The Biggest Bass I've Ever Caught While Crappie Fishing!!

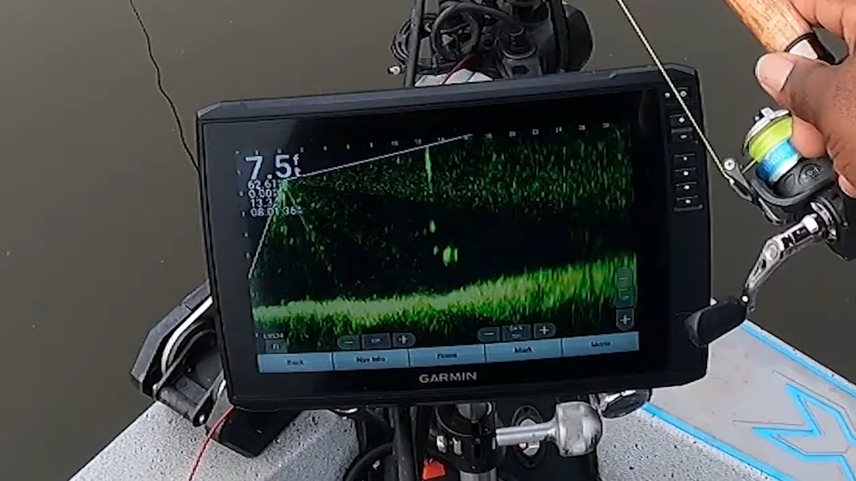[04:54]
Look like they're going away from me They are going away. Where y'all going see how spooky they are He coming back see what he do There you go There you go, he see it He got it too y'all Come on in Come on in here Ah, I'm about to flip it Flip crop it right here
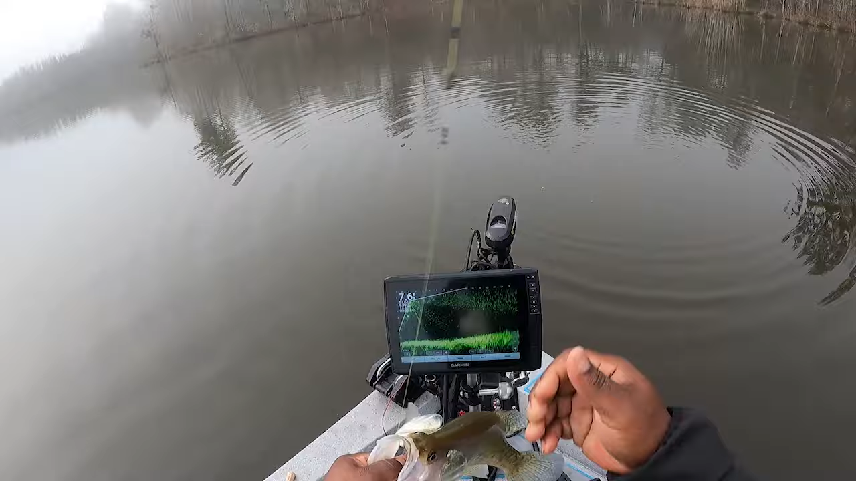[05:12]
Nice one y'all nice one If we can get on this one this one right in the heart of the shed right here And he's coming at me, so
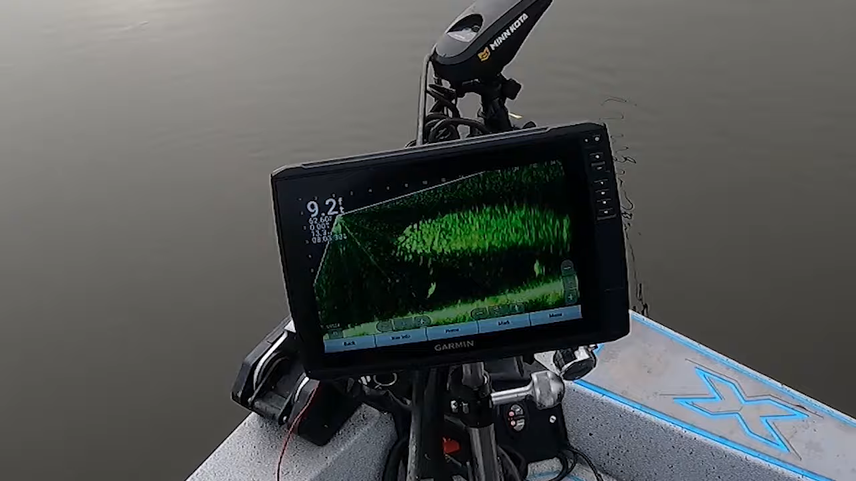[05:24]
See if we can get him right here. He turned around. He got it too.
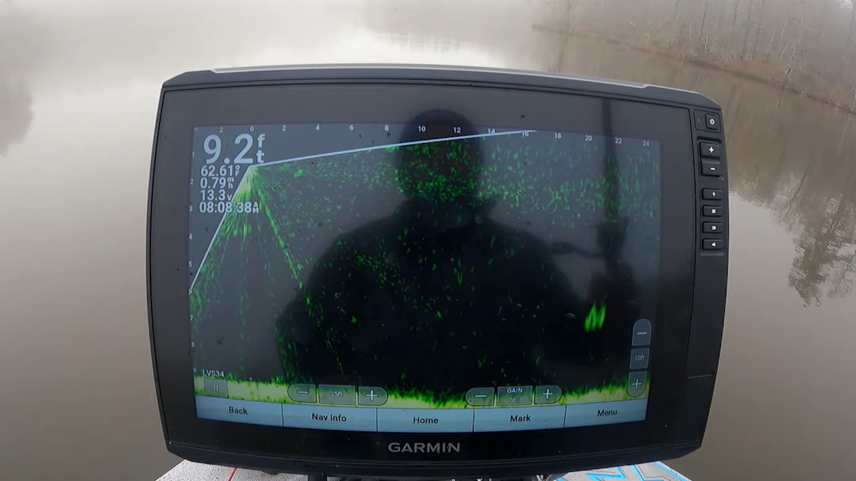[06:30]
On screen: depth 9.2 ft, speed 0.79 mph
I'm just gonna wait till I get a little closer before I drop it I want to make sure I got a good drop on them There go my drop.
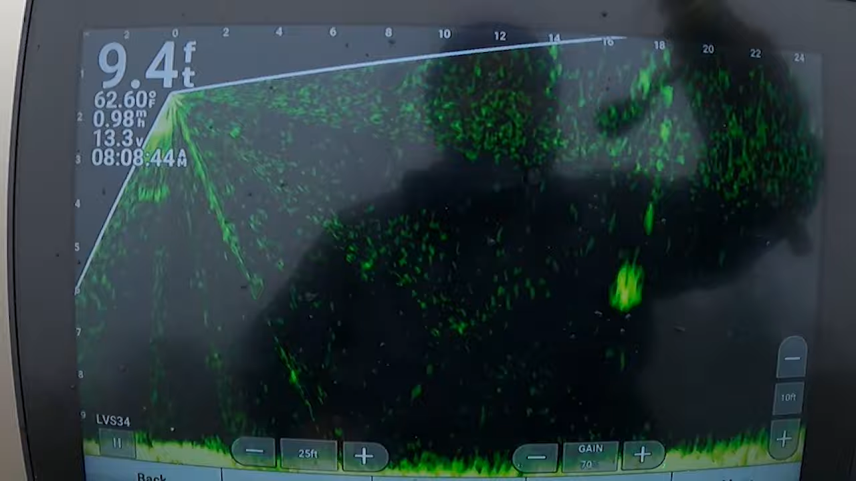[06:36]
On screen: depth 9.4 ft, water 62.60°F
Let's see what he'll do. He turned. He got it y'all
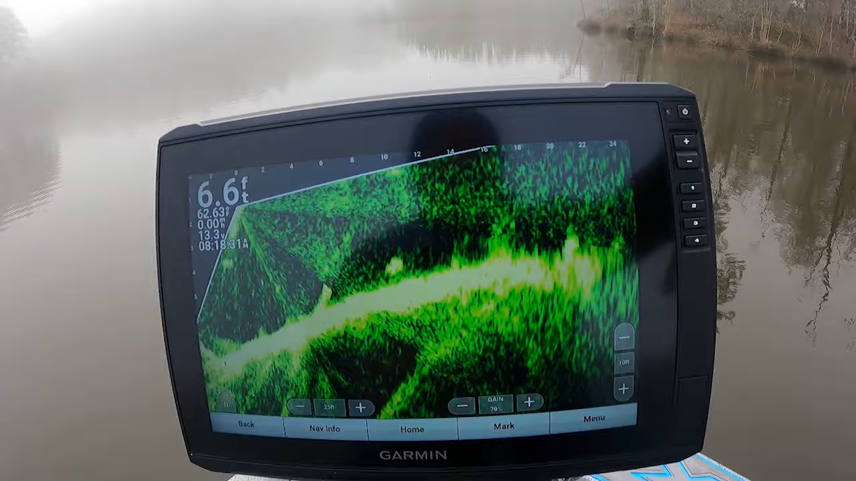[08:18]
On screen: depth 6.6 ft
Make it dinks. Oh, I missed him again. Yeah It's a lot of them just coming in there They're coming right off that bottom. There you go. Y'all see that As soon as I put it in there right off that bottom Ah, that's old male boat flip. Old male right there
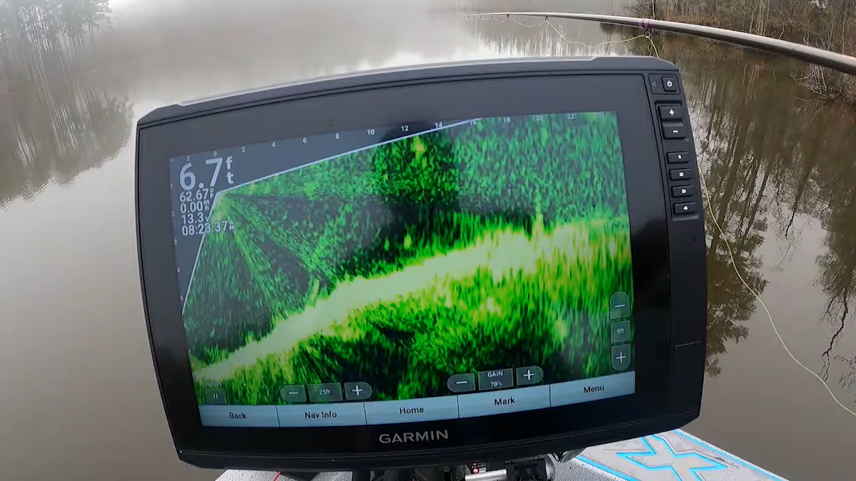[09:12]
On screen: depth 6.7 ft, water 62.67°F
Oh, he went right past it. There go another one just appeared See what he do. Bump my brakes See a lot of them right here See how they so spooky. They are spooky I guess I will be too a big fella sitting up there in that boat trying to get me There go one.
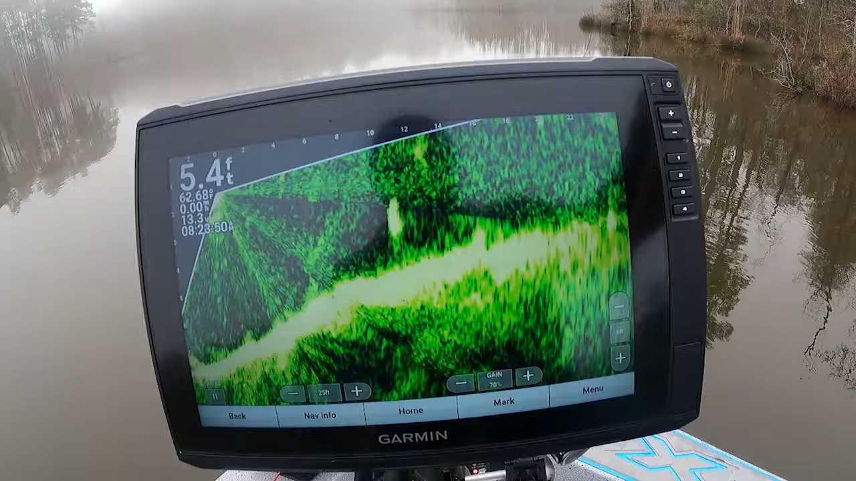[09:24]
On screen: depth 5.4 ft
Wham got it Not deep at all y'all. That's old male Old males coming in there y'all.